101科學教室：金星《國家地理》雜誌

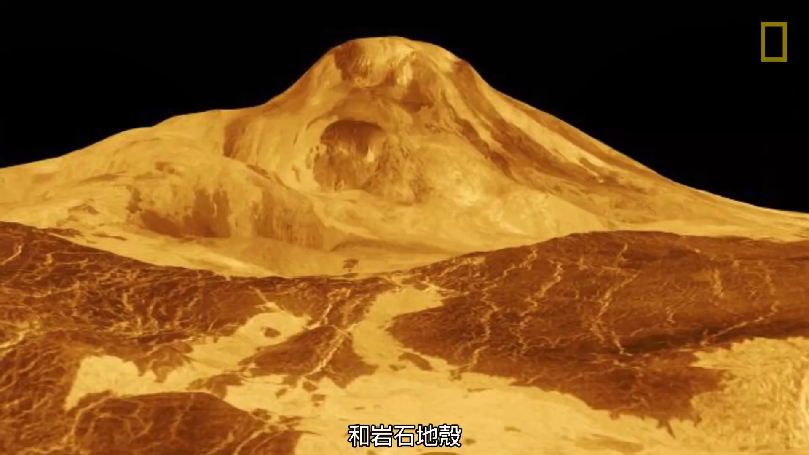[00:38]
The crust of Venus, however, is dotted with thousands of volcanoes,
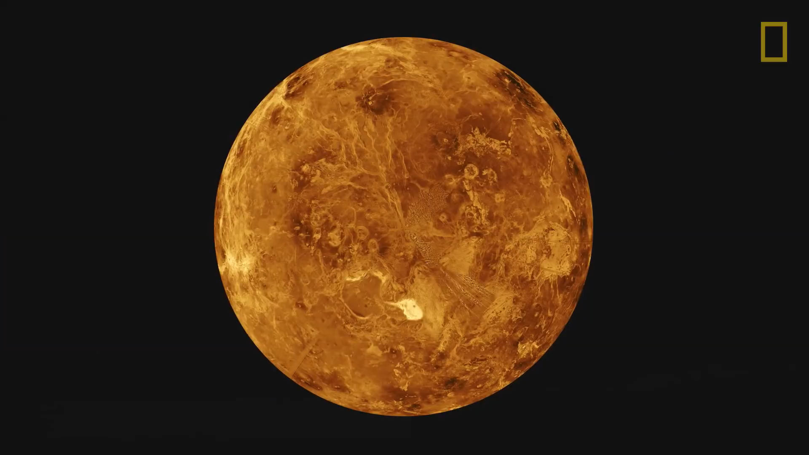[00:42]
including Maxwell Montes, a volcano almost as tall as Mount Everest.